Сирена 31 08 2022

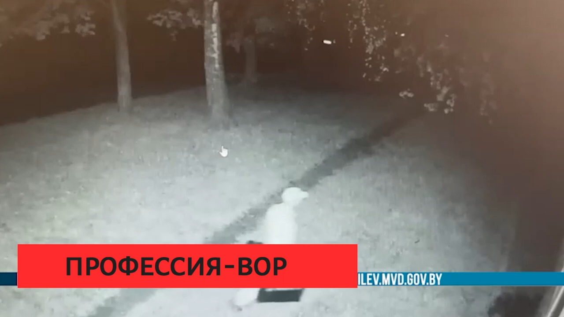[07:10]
припаркованы ночью дома была похищена техника и строительные инструменты на общую сумму
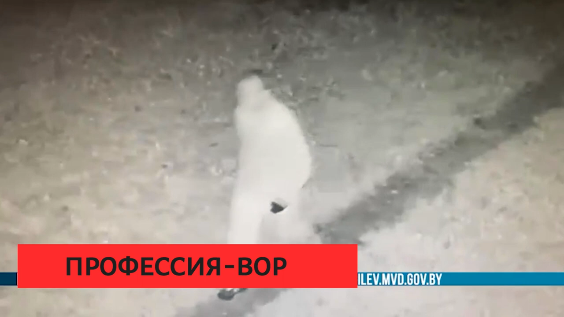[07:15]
около 10 тысяч белорусских рублей сыщики выяснили в чужой авто проник 49-летний